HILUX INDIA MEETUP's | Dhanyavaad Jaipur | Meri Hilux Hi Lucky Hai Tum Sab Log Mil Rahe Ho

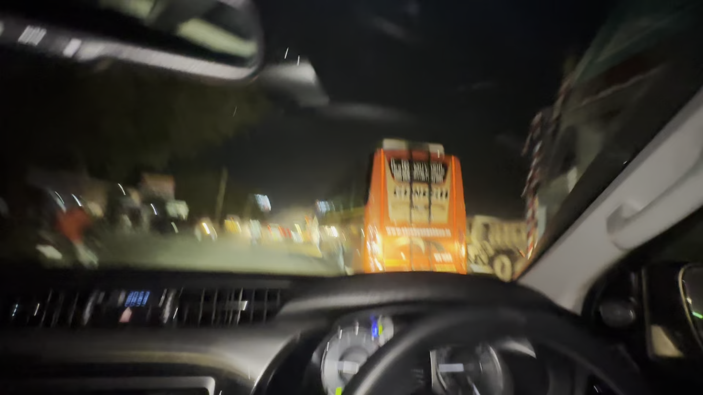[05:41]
ओफ्रोडिंग करके शक्ती परदर्शन करेंगे हाईलिक्स का और यहां से निकलेंगे देखिए यह शक्ती
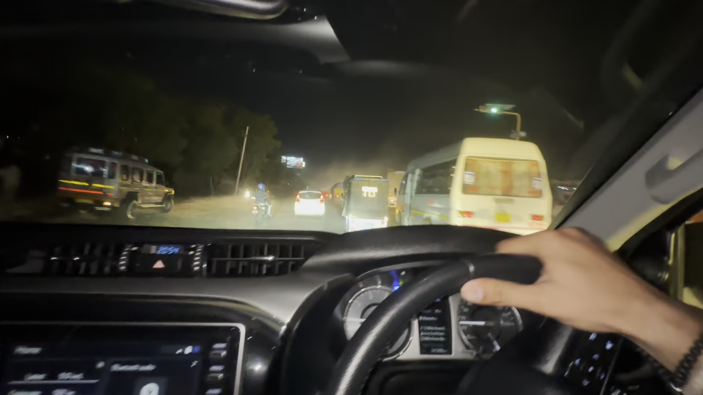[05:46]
परदर्शन नहीं तो और क्या है नितेश � यह तगड़ा शक्ती परदर्शन है यह देखो इतने
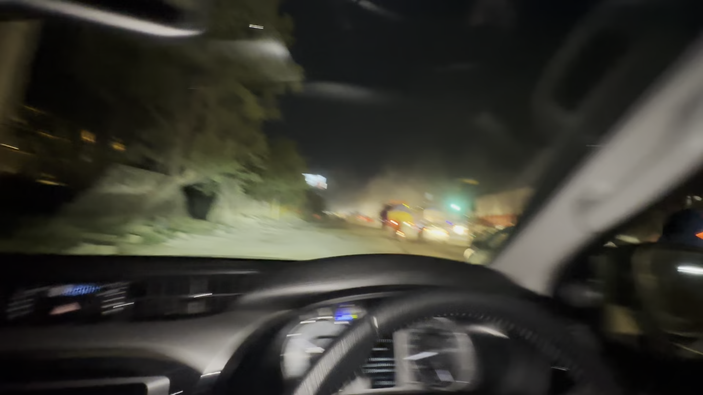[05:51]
सारे ट्राफिक को एक ही बार में जटके में कवर
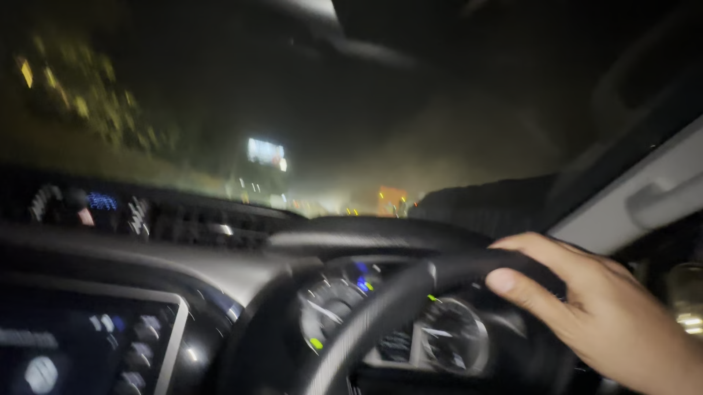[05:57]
कर देना शक्ती परदर्शन नहीं तो और क्या है नितेश बाभू यह रमन